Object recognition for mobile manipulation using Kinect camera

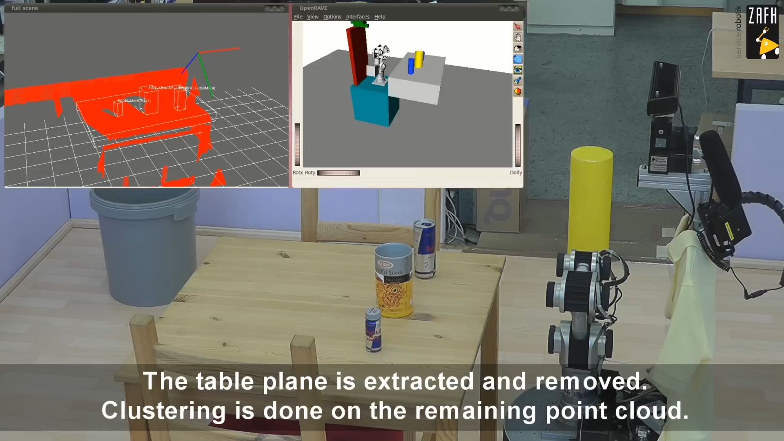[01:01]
I plan the path to grasp the Red Bull power shot.